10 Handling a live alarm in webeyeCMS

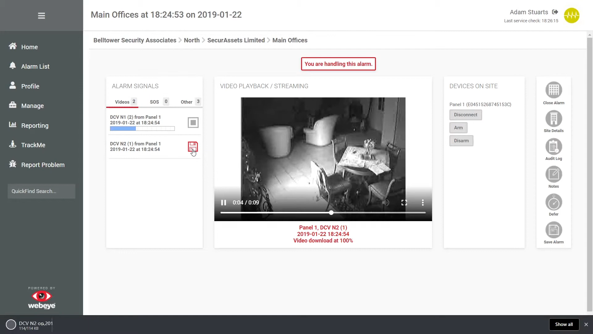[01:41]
To the right we're given device details and next to that alarm menu options.